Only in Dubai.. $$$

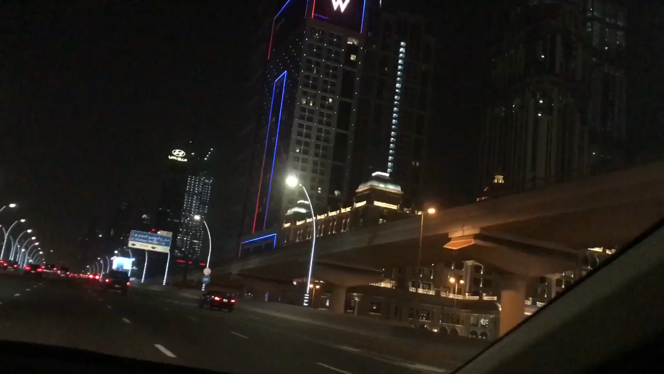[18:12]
Haptour City Haptour City Wow I think the W is where I'm going Staying in Los Angeles When I'm back out there on Sunday So beautiful Just cruising on the highway Thanks Linda once again I really appreciate You're the best We're driving down the highway To get to the mall of Dubai Mall Dubai Mall And it's pretty big right?